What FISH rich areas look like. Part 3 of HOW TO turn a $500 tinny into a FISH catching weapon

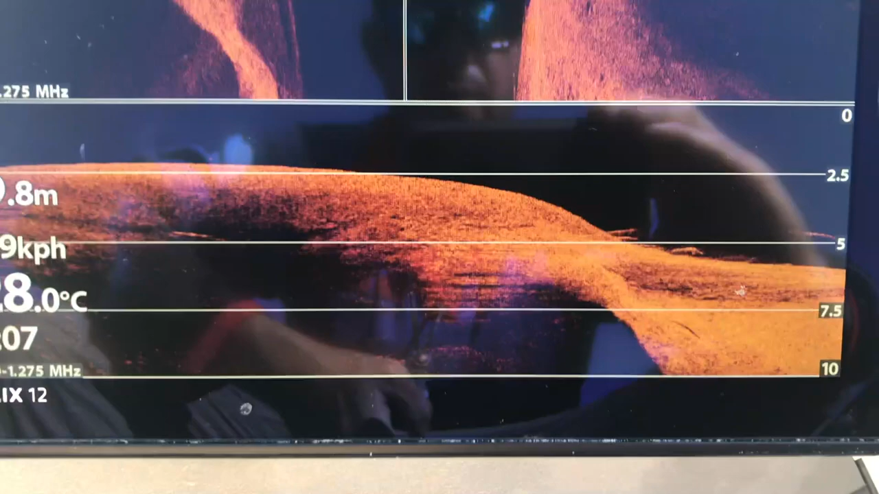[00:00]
look at this, but we just got an 88 from here. And you see down here, this little drop off couple of...
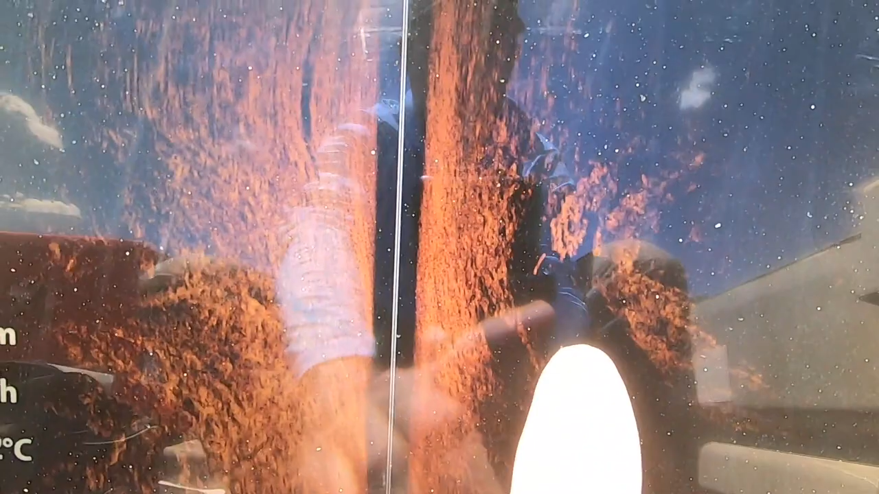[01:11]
You can see a bit of a drain there, and there's a fish sitting in there. And there's another fish sitting up on top of it just here.
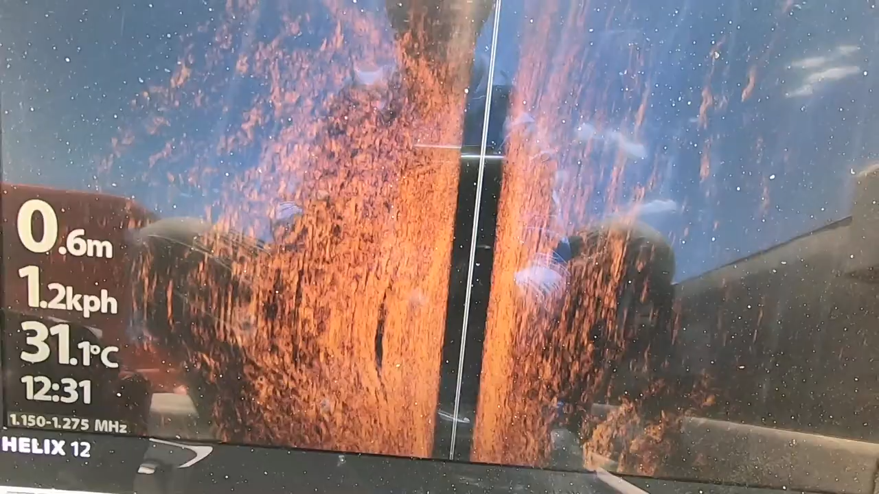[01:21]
On screen: depth 0.6 m, water 31.1°C
All right, so we've got a drain coming in from the left, just there.
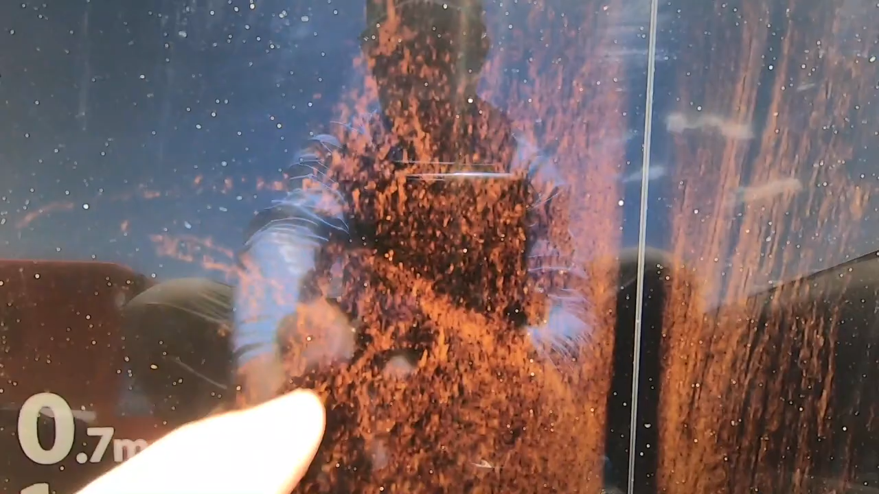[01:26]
And we've got probably a little group of three or four fish there as well.
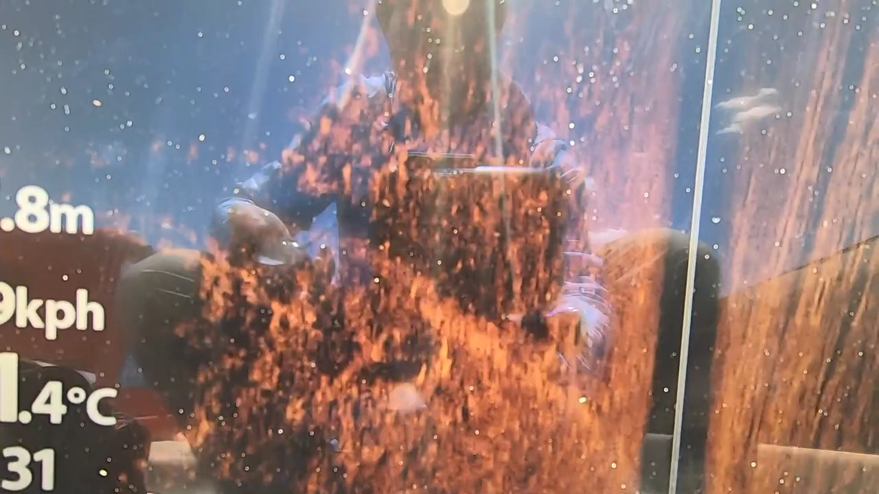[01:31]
King and Barra probably. Couple more fish coming through there. It's a very, very fish rich area.
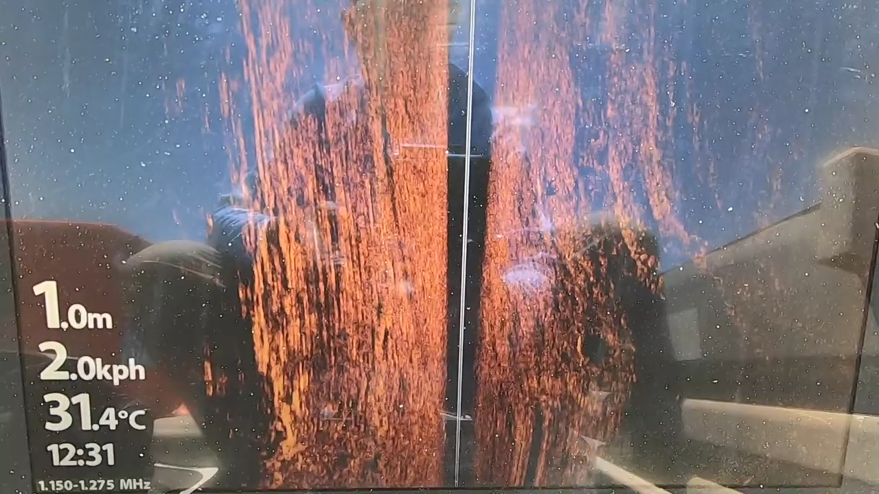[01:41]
On screen: depth 1.0 m, water 31.4°C
And basically I only found it by just doing what we're doing now.
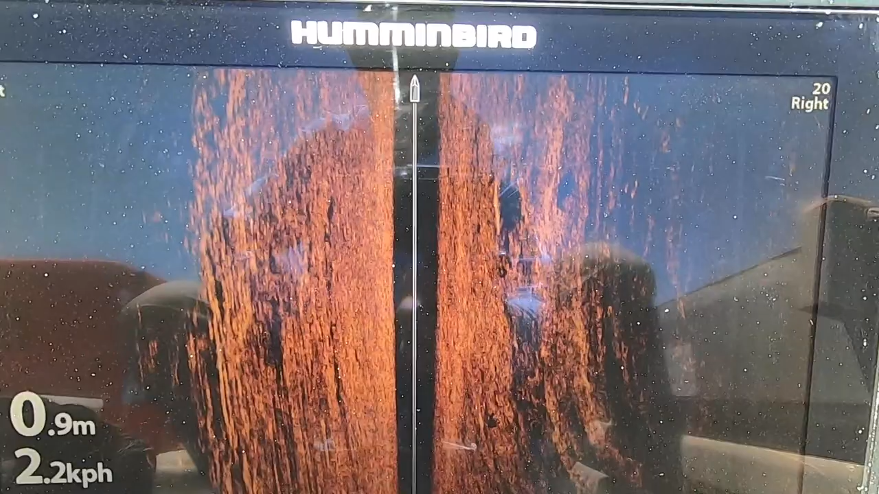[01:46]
On screen: depth 0.9 m
It was just poking along the bank, having a look. Have a look at that. It's a good size Barra there, another one there.
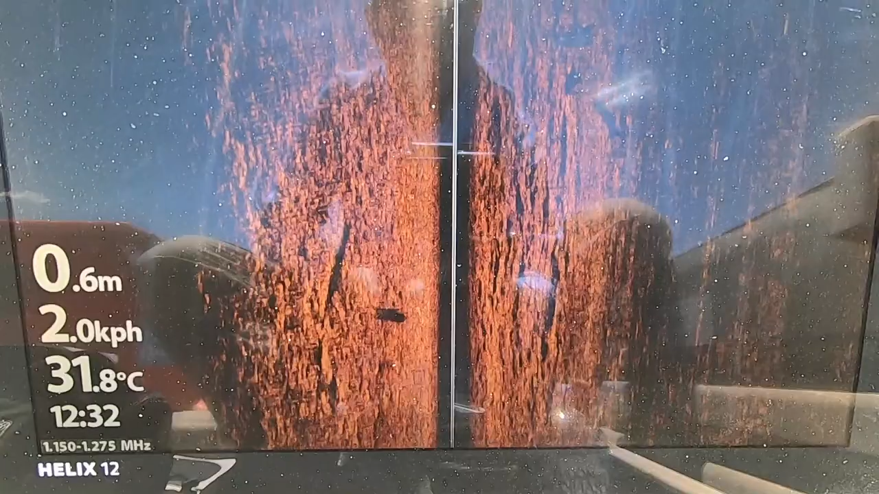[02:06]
On screen: depth 0.6 m, water 31.8°C
All right, super shallow water, but you can see those fish definitely rolling through.
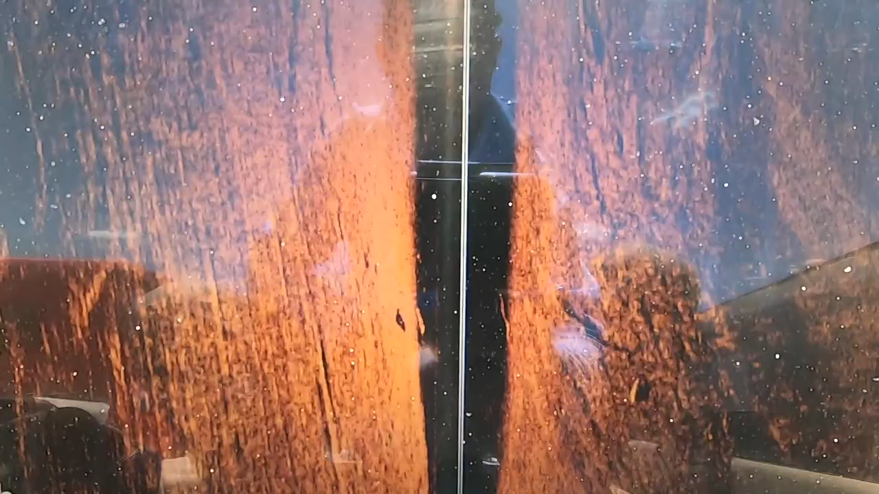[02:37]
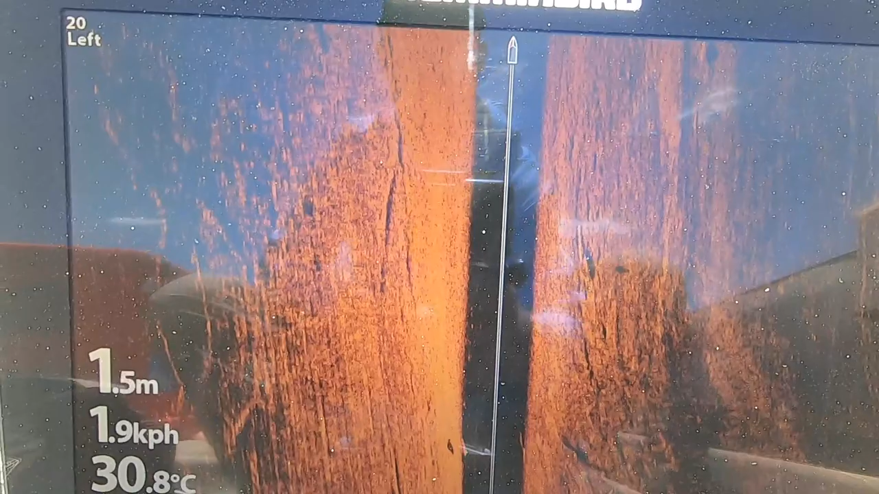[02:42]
On screen: depth 1.5 m, water 30.8°C, speed 1.9 km/h
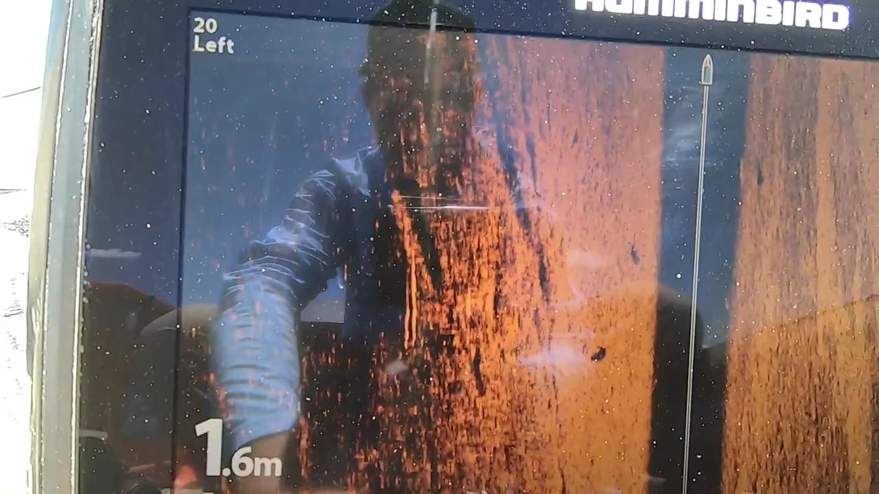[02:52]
There's fish everywhere, pretty much.
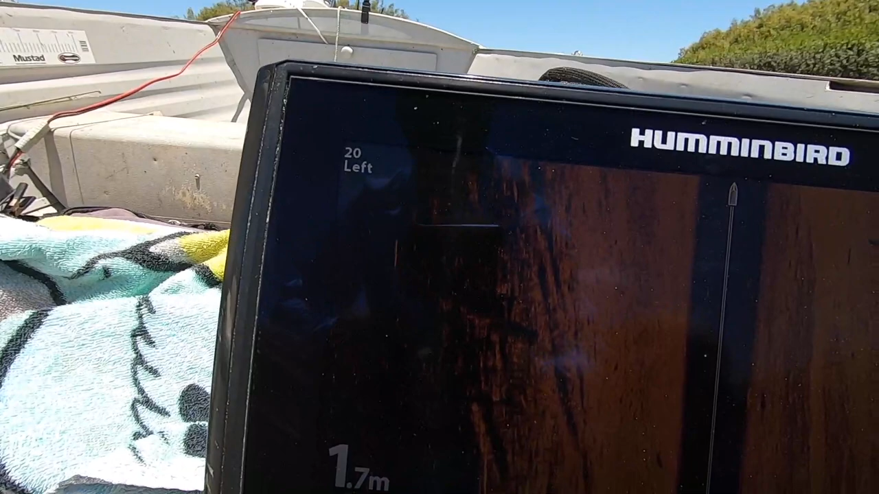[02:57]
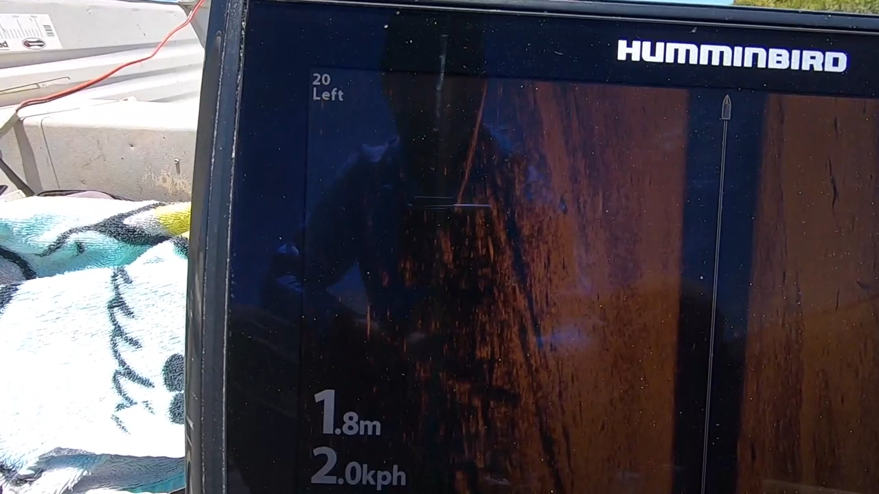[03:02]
On screen: depth 1.8 m, speed 2.0 km/h
Alright, a good size fish there.
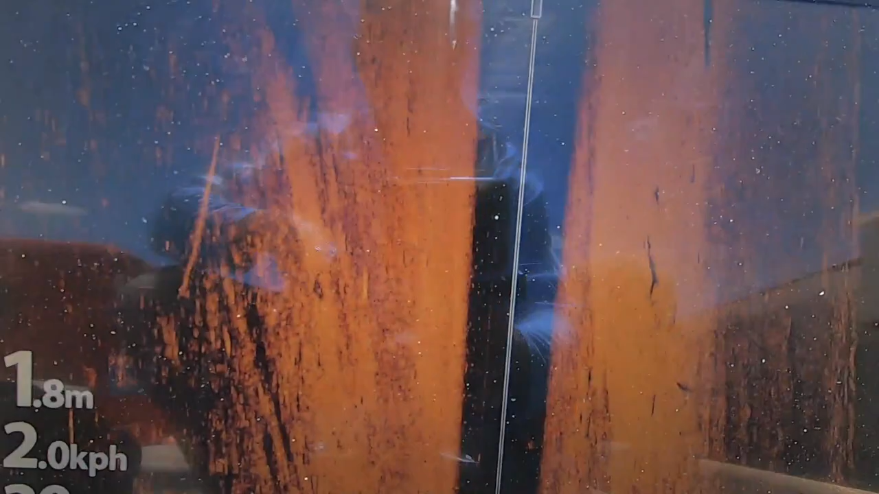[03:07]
On screen: depth 1.8 m
And there's scattered fish everywhere. Good size Barra there. Didn't come up real well, not come up real clear there, but.